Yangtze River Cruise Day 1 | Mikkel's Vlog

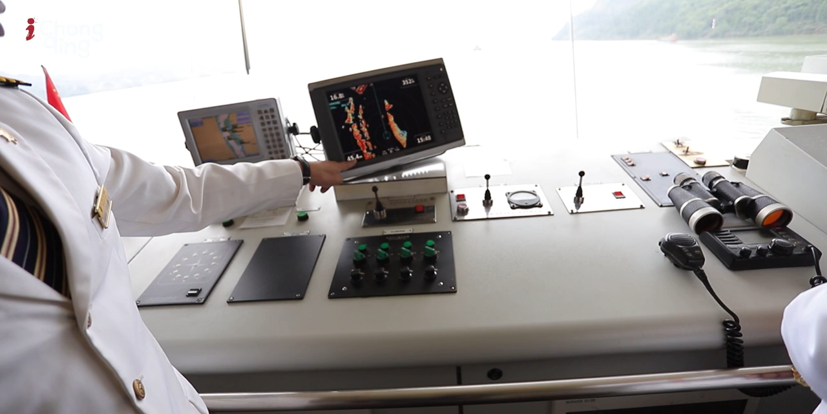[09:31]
The steps, 44, 45 meters deep. Right here. How far down does the ship actually go?